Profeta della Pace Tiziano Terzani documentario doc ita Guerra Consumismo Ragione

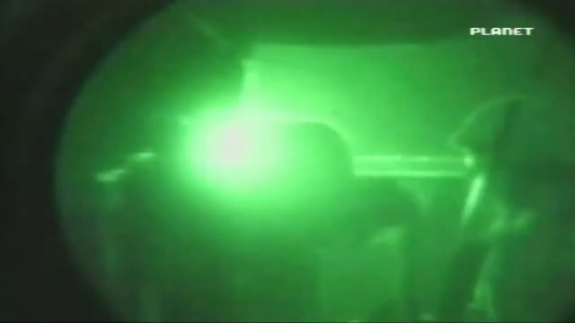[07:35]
I primi filmati della guerra, quando sono stati rilasciati erano dei video con tutti gli omini verdi in un'atmosfera verde, sembrava un videogame.